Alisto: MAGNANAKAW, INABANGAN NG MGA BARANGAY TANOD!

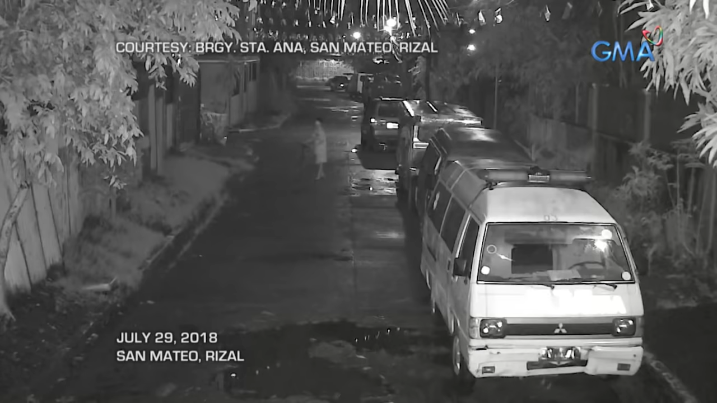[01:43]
Bumaba siya mula sa bisikleta. At dahan-dahang naglakad.
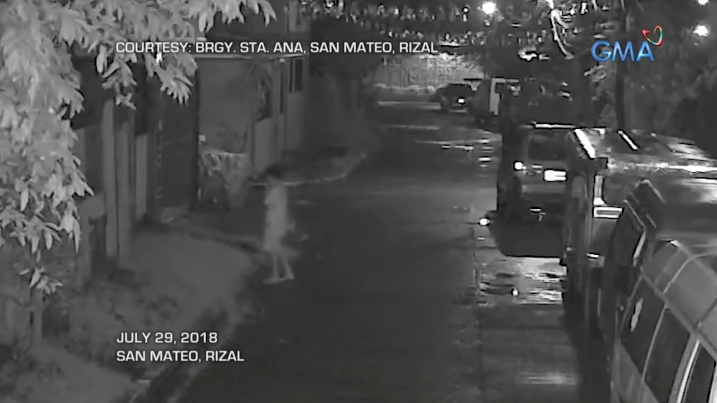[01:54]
Pinakyan nito ang bako ng bahay. Ilang sandali lang ay bumaba na rin siya at umalis sakay ng bisikleta.
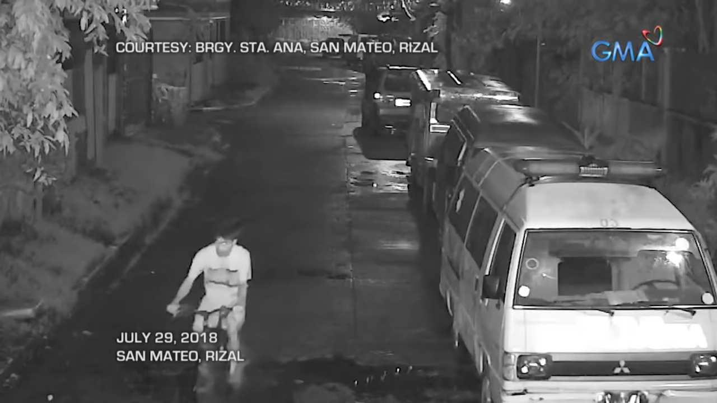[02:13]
Sa sumunod na kuha ng CCTV, sumemplang ang lalaki at ang kanyang bisikleta. Nataranta pala siya dahil sa hinahabol na siya ng mga tanod. Samantala, isang lalaki nagtangkaman loob sa isang bahay. Sa tulong ng CCTV camera ng barangay, bistado ang kawatan.
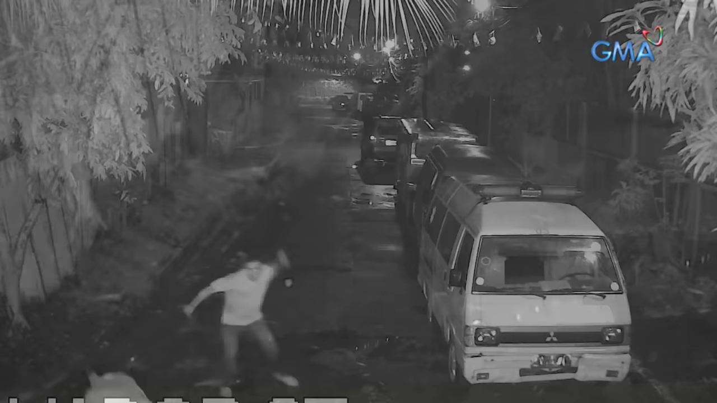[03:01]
Nakatakas ang suspect. Aminado si Rolando hindi madali ang trabaho ng isang barangay tanod. Sa bawat responde ng mga tanod, may nakaambang peligro.